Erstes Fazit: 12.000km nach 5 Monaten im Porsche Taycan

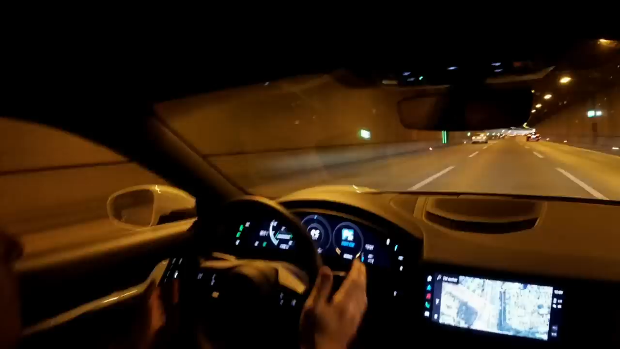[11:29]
Also, er zieht jetzt wieder gerade ein bisschen mehr rechts rüber, jetzt, ähm, korrigiert er, fährt ein bisschen nach links, ähm, ach ja, weiß ich auch nicht. Also, da muss ich ganz ehrlich sagen, das Travel-System von VW ist da deutlich besser gewesen, also, ähm. Ich kann das bestätigen, also, der geht hier gerade immer so ein bisschen rechts und links.